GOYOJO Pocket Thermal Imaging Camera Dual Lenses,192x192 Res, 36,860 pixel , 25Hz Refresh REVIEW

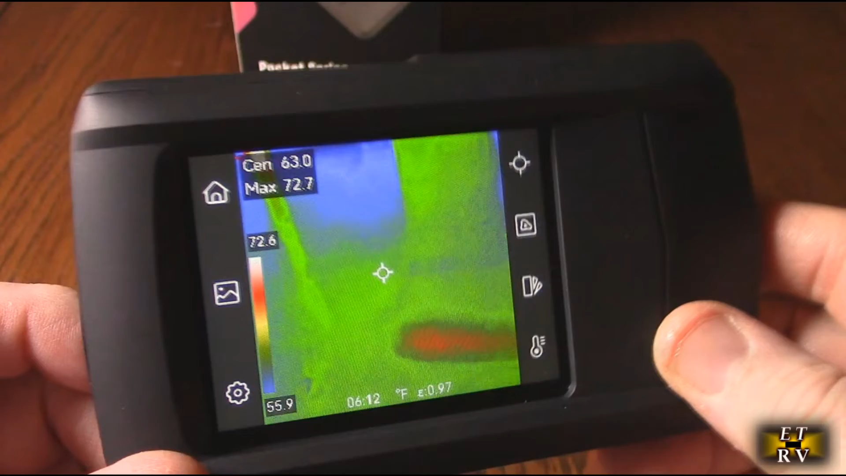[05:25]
On screen: spot 63.0°F, max 72.7°F, scale top 72.6°F, scale bottom 55.9°F
veterinarian scanners and even scuba tanks so they've been around for about 10-12
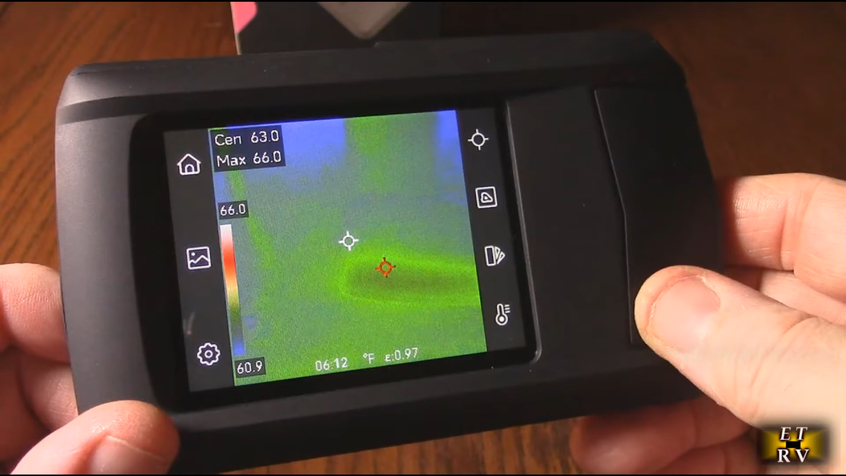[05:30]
On screen: max 66.0°F, scale top 66.0°F, scale bottom 60.9°F
years they make some amazing products so let's go over some of the features of this
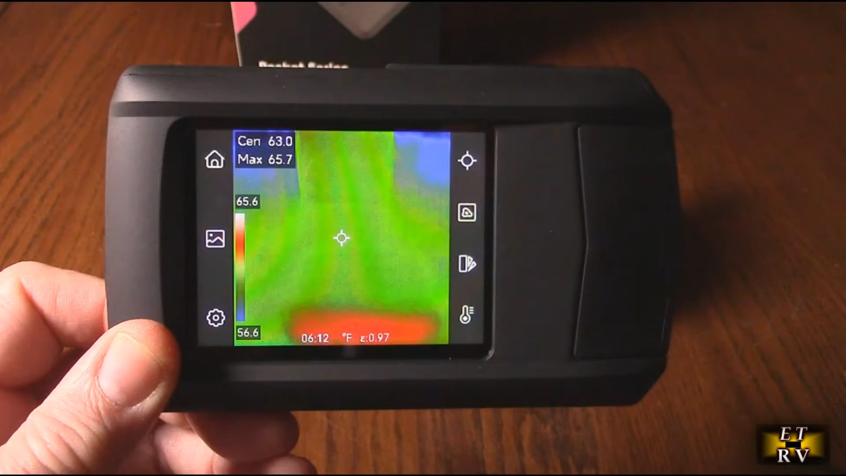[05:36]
On screen: max 65.7°F, scale top 65.6°F, scale bottom 56.6°F
before I forget it also comes with a little holder so that you could attach it and have
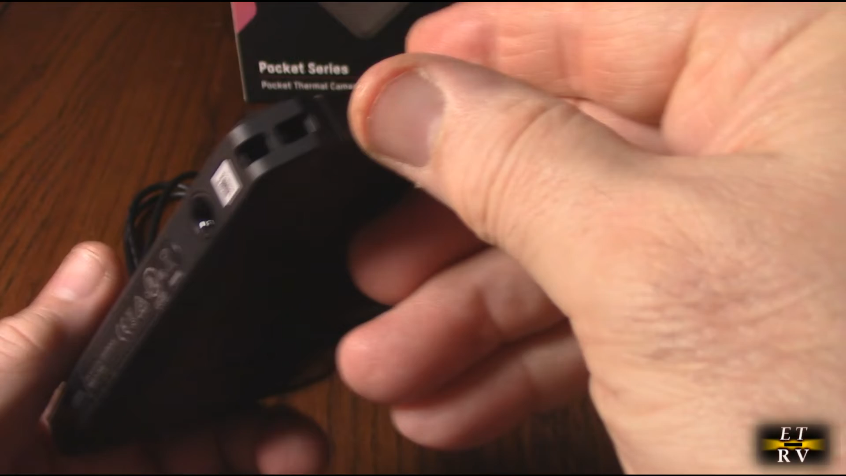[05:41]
it right there and it has a quarter 20 tripod mount which we're going to show that's
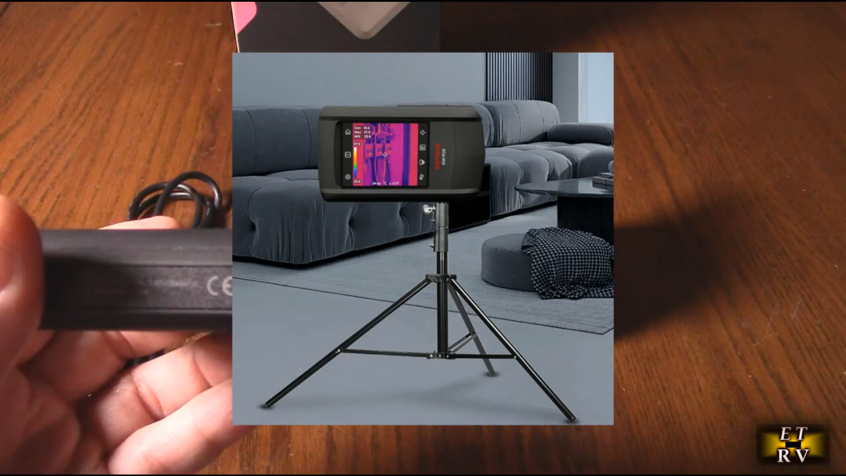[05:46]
really nice so that you can get some really stable imagery and videos of something you're
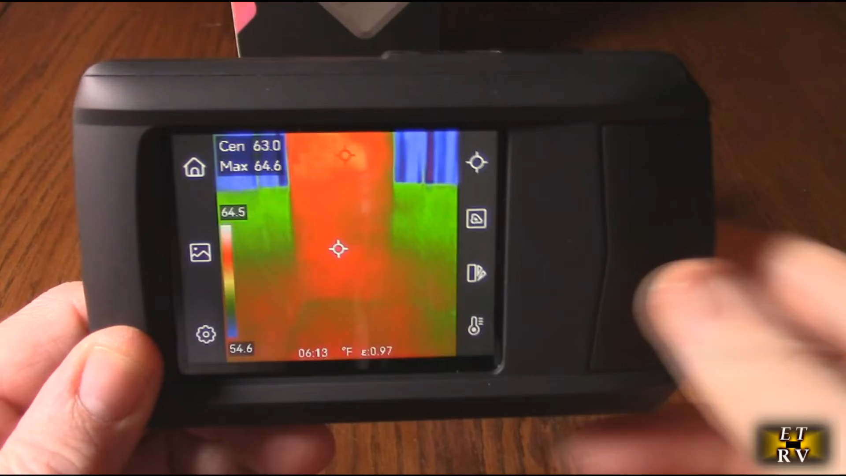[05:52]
On screen: max 64.6°F, scale top 64.5°F, scale bottom 54.6°F
measuring thermally it also comes with a basic manual showing you how to use a display
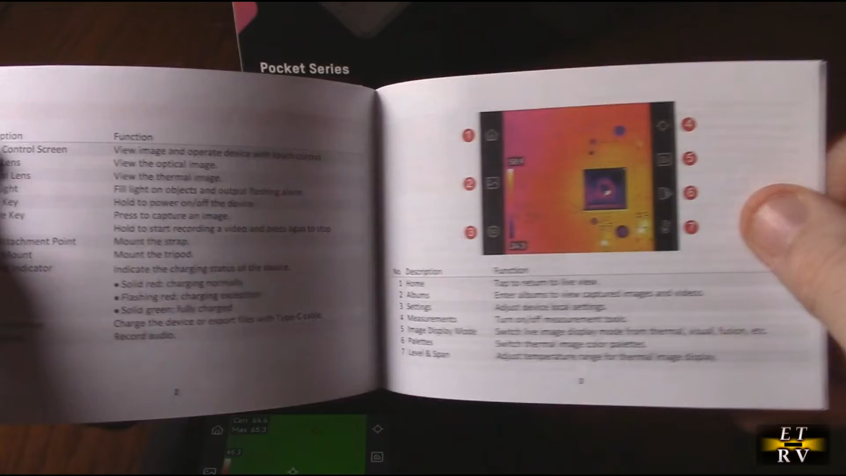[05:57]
that what I would recommend is you keep this video when you buy this so you see how
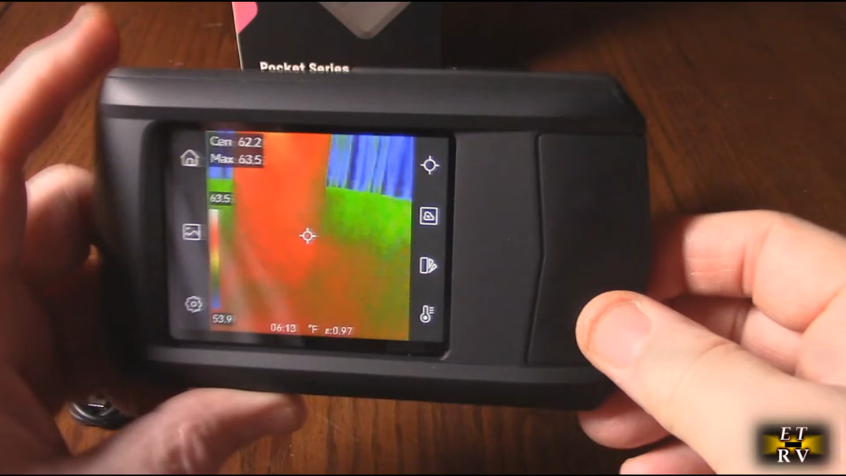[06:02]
On screen: max 63.5°F, scale top 63.5°F, scale bottom 53.9°F
to operate it but it's really simple it's all menu driven so once you play with the menu
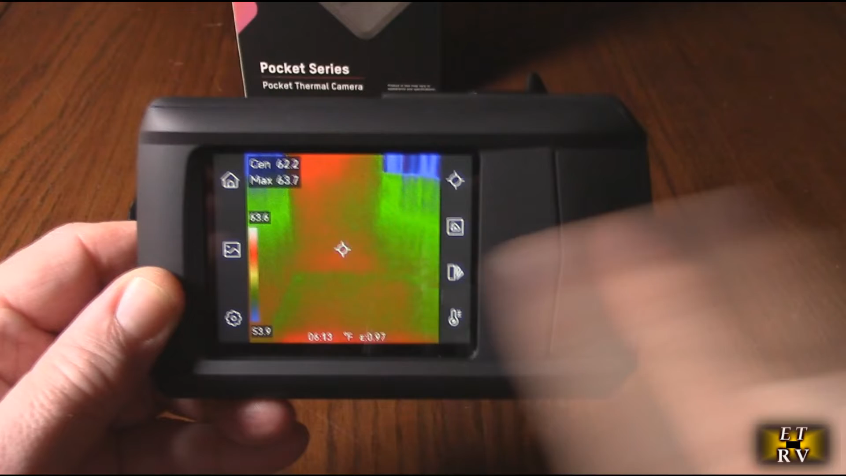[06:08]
you'll see it fully operate the unit so here's just a quick little example I have an LED
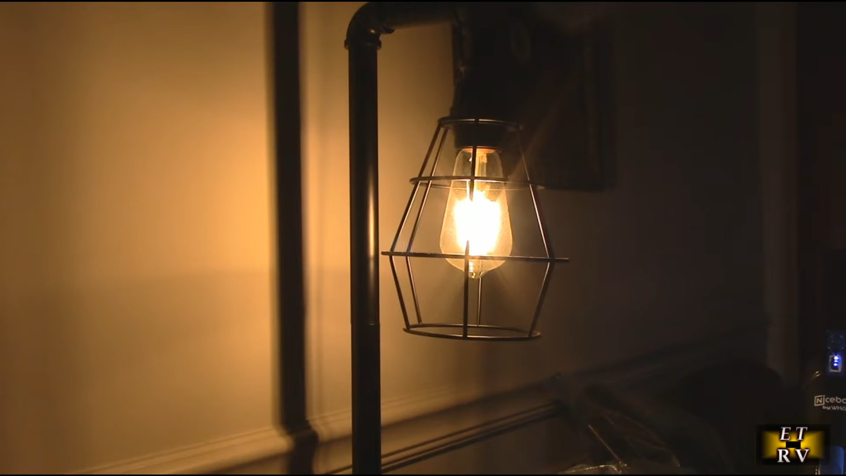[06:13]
light which are pretty efficient so let's just put it in front of it you see right there it shows
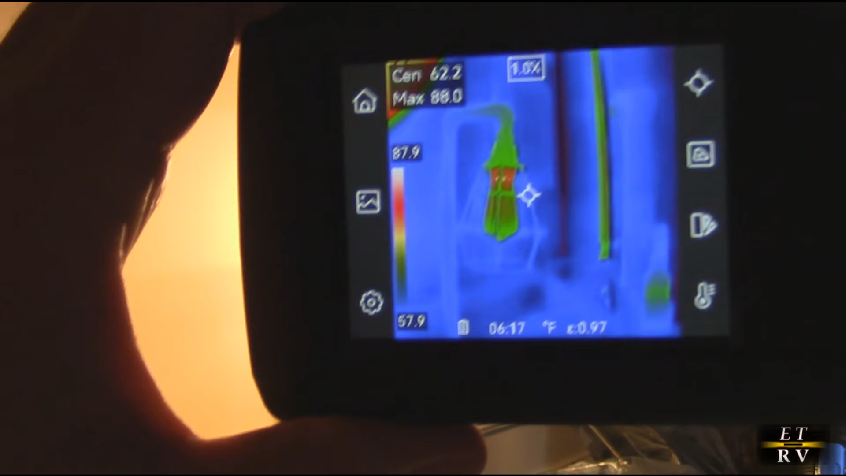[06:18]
On screen: spot 62.2°F, max 88.0°F, scale top 87.9°F, scale bottom 57.9°F
you the thermal losses and you can see the red right there because the heat is
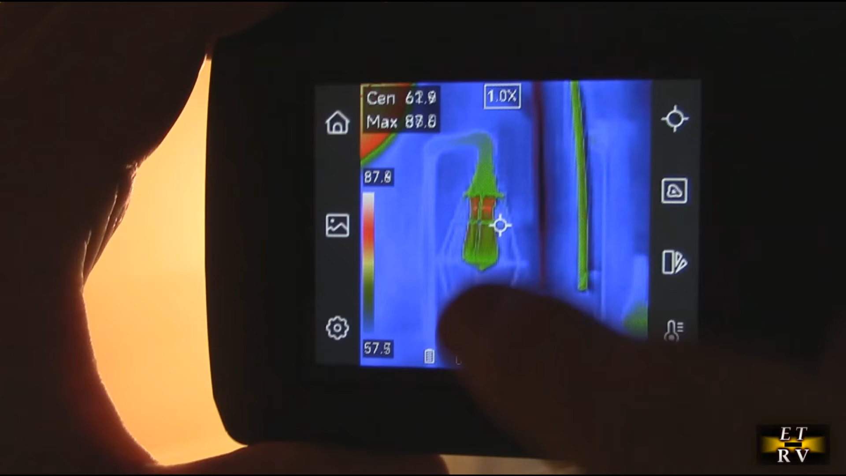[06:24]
rising a little bit of red in the center but the rest is all green all the way around it
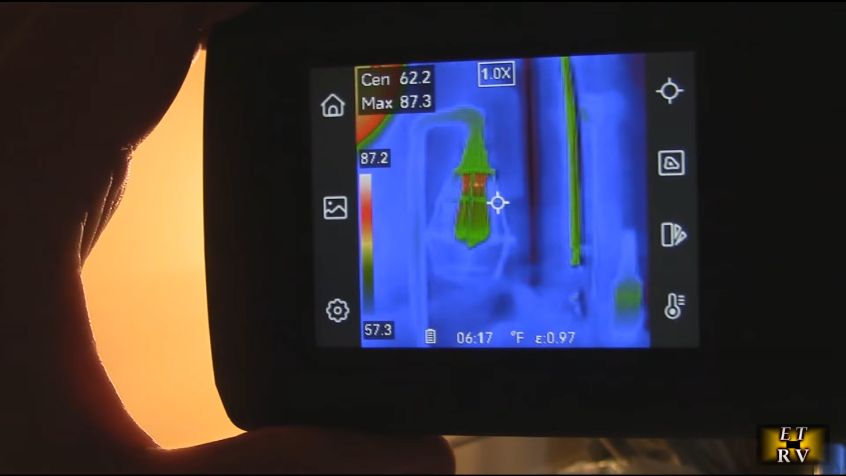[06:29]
On screen: max 87.3°F, scale top 87.2°F, scale bottom 57.3°F
here's the studio light led and if we look at that you
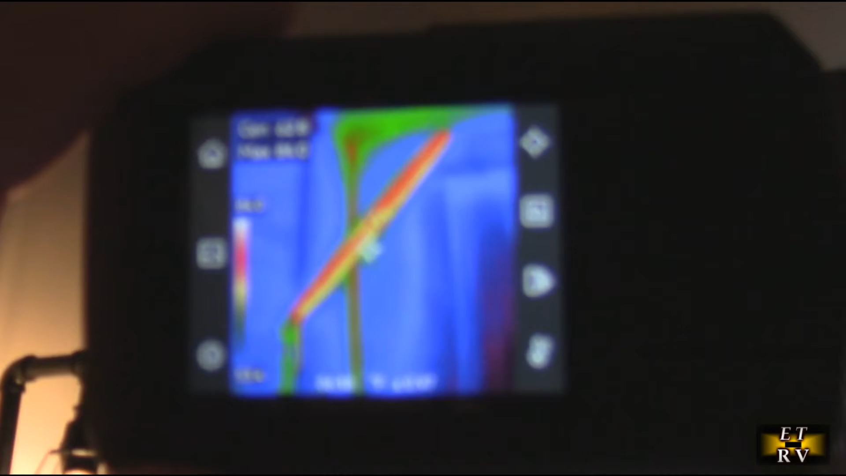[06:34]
can see that the heat is on the ring portion of it and
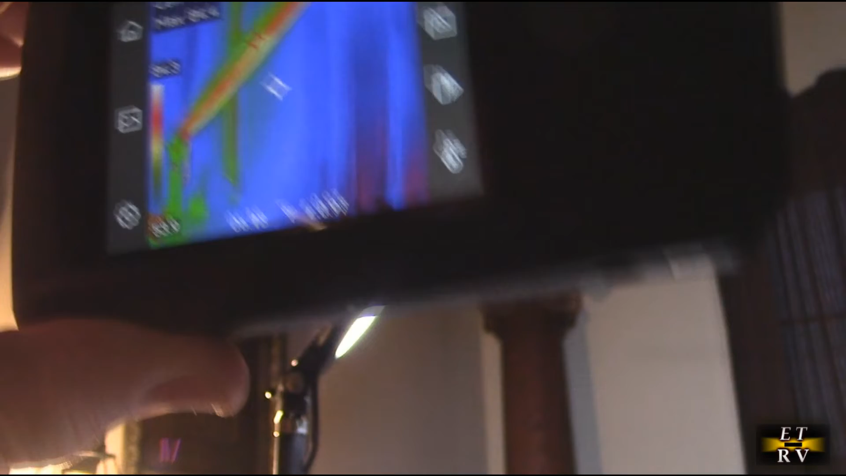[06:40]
if you look at the back look at the back right here with the light you
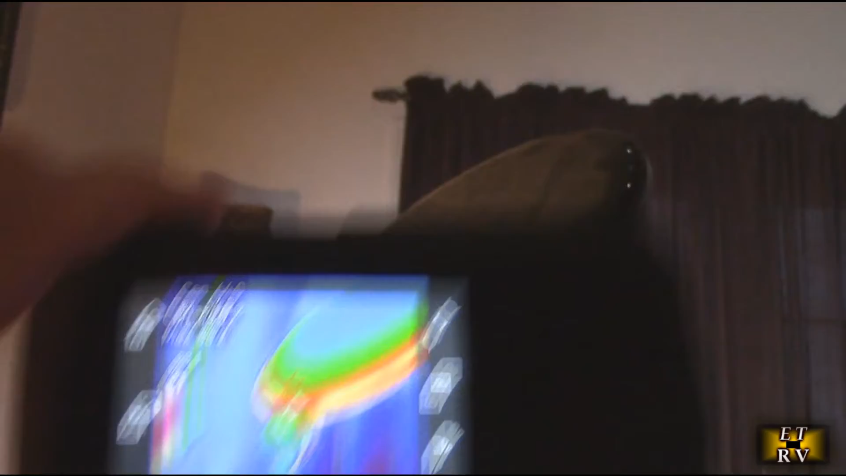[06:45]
can see that it's cool on the back so the heat is being dissipated on the outer part
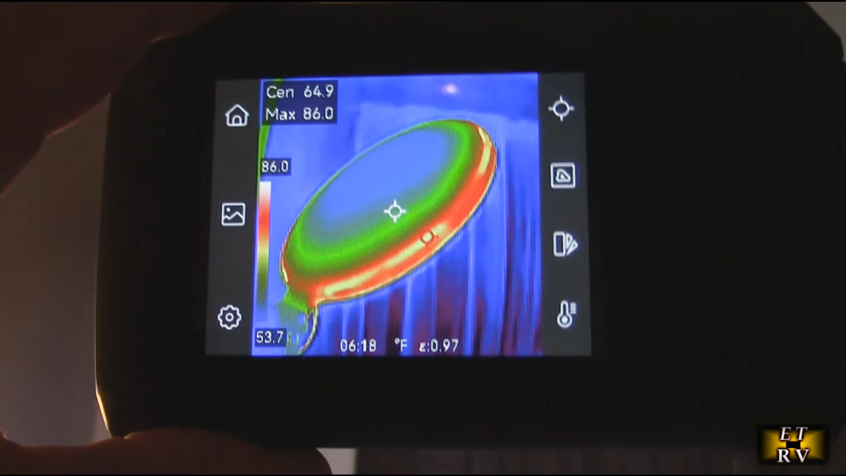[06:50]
On screen: spot 64.9°F, max 86.0°F, scale top 86.0°F, scale bottom 53.7°F
of that LED studio light here's my pixel six and where do you think
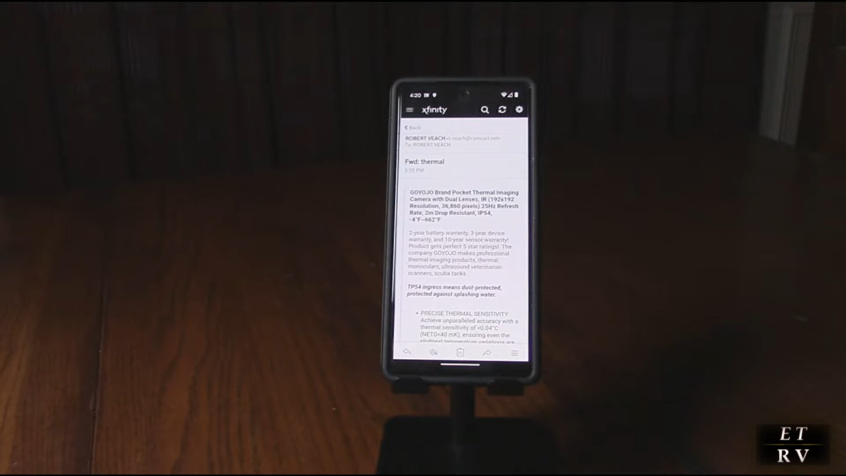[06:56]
the heat dissipation what's going on here and you can see right on the display that it is
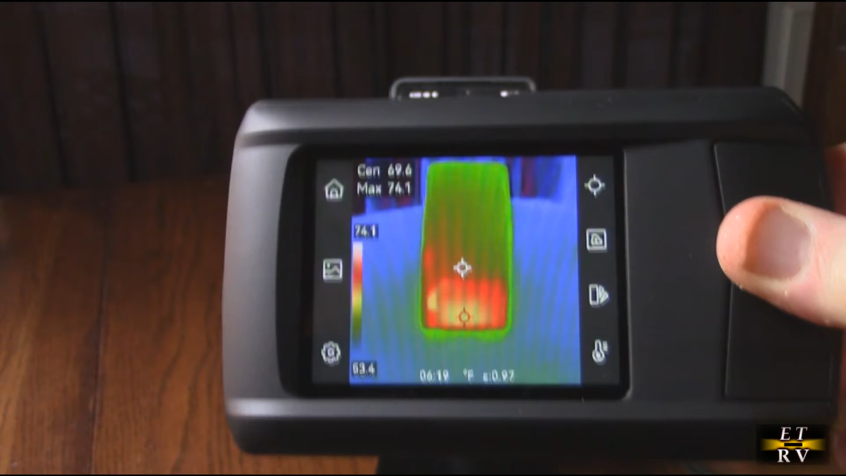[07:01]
On screen: max 74.1°F, scale top 74.1°F, scale bottom 63.4°F
warm because that's typically where the heat's being dissipated where the LED
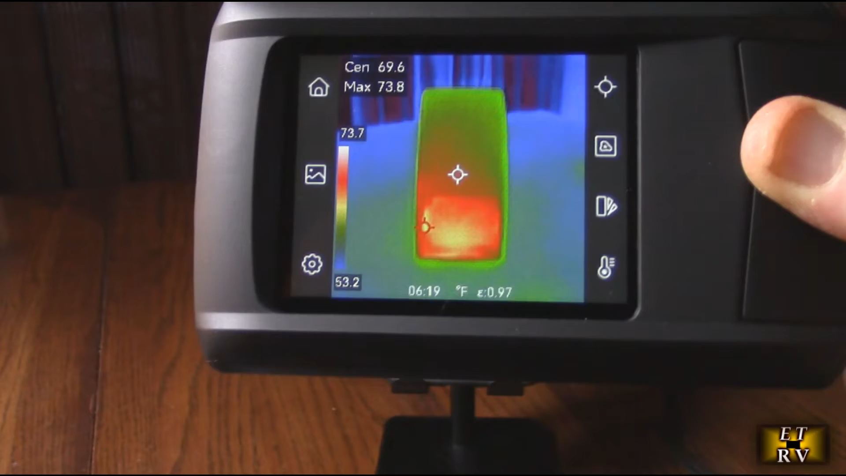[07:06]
On screen: spot 69.6°F, max 73.8°F, scale top 73.7°F, scale bottom 53.2°F
lights are on the actual display of the pixel six
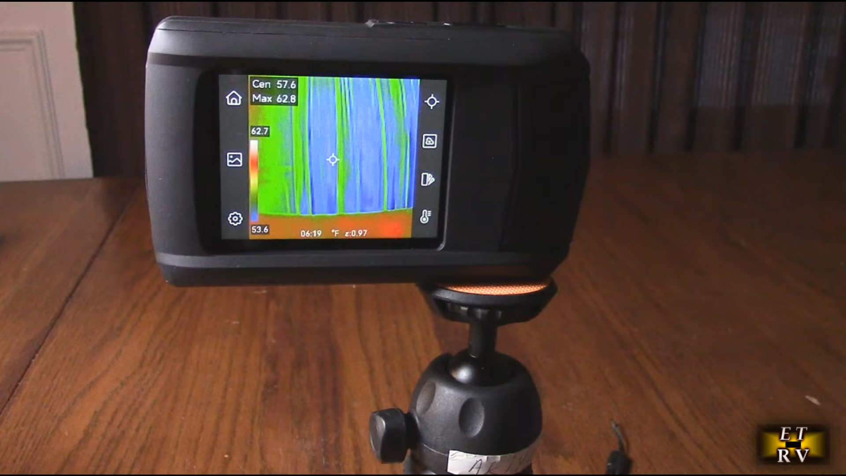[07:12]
On screen: spot 57.6°F, max 62.8°F, scale top 62.7°F, scale bottom 53.6°F
so here's just a quick example I have a small tripod nice small durable durable one and